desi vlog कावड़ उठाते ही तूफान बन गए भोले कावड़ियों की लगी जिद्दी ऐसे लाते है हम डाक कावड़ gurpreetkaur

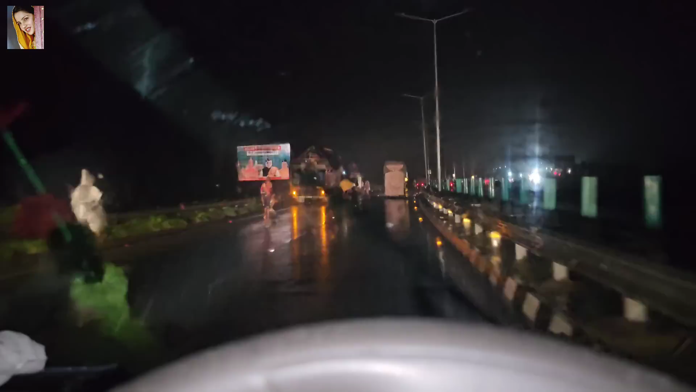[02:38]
रुड़की देख लो रुड़की दार मुजफ्फरनगर आजमा पर खड़े रोड